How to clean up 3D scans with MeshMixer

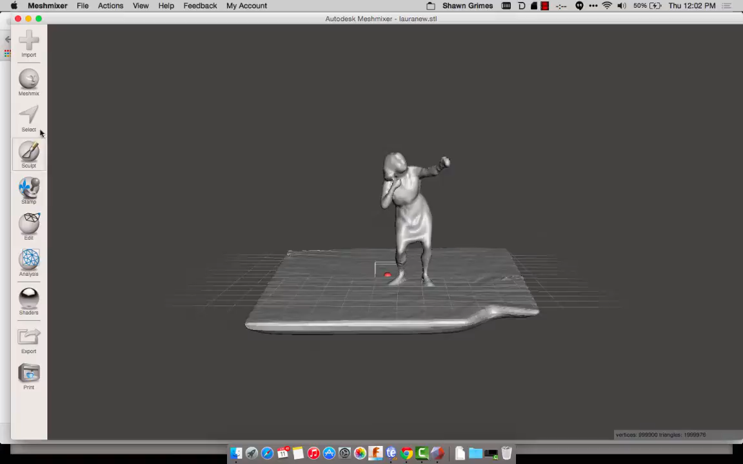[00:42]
first thing we're going to do is click the edit button and hit transform and I'm going to scale this down so I've been finding that a height of about a hundred millimeters is a pretty good size for a 3d print of
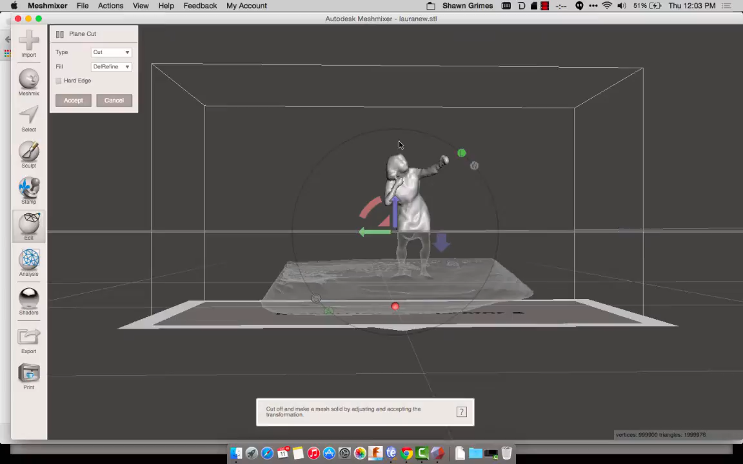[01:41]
and naturally it's just going to the top part here is the part that you're going to keep and the bottom part that's more translucent is the part that it's going to cut away so you can you can manipulate this
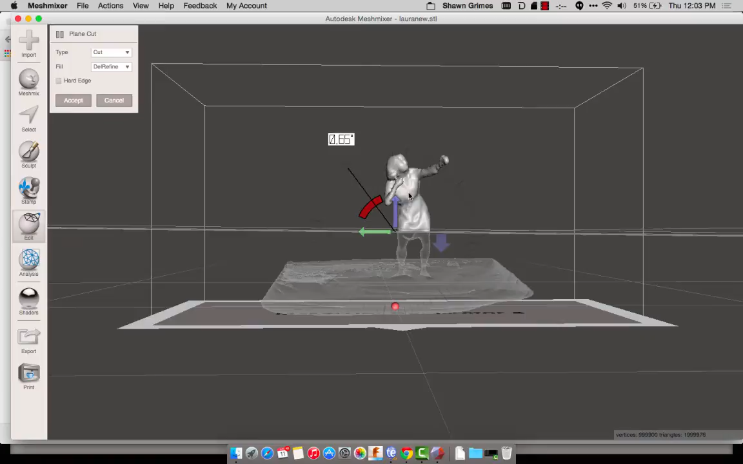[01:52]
and change the angle of the plain cut and I found
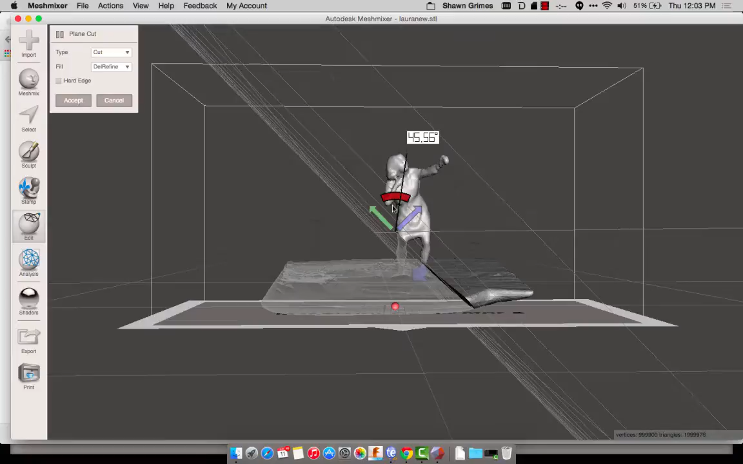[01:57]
that to be really difficult to work with so I found an easier way it was actually just to click and drag and you can draw your own plane
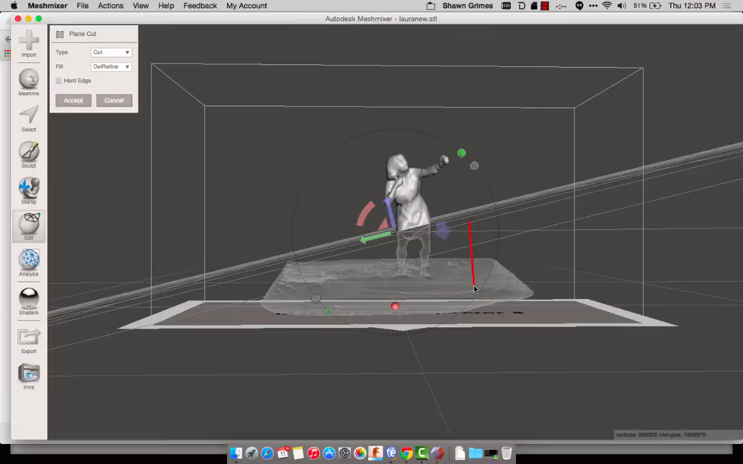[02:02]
and again the dark or the solid side is the side you're going to keep and the other side is the side you're going
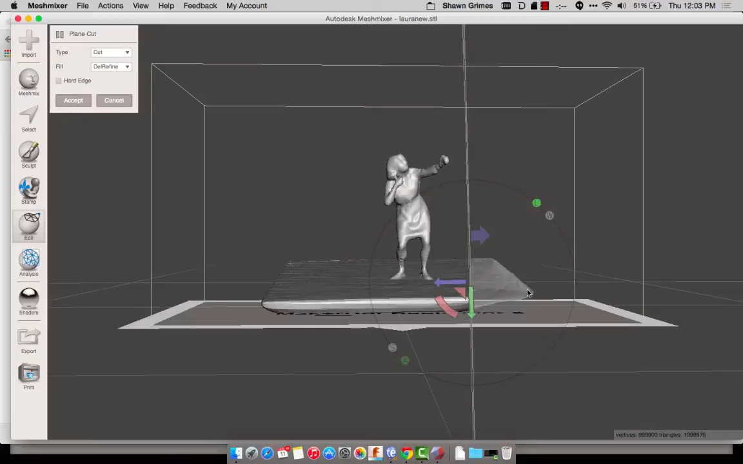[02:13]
to get rid of so I just do real rough cuts